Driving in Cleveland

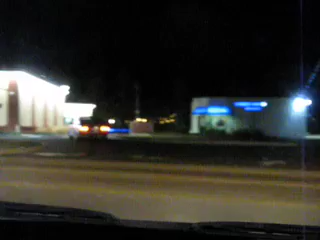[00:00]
Oh Lord, you don't find every day! CVS sucks. Expensive!
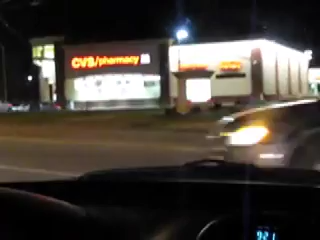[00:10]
Hi. People don't know how to drive. There's a cut in front of you. Oh, here comes a car. Whoa!
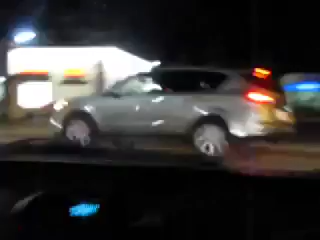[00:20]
Let's set the red light for an hour or two.
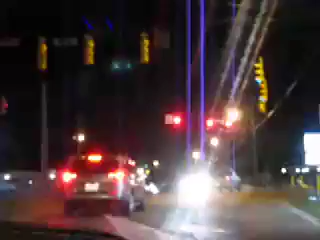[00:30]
Listen to the radio. Watch the cars go by. Nothing better to do on Saturday. 45 seconds. Less of our life. People. Too lazy to pick up signs.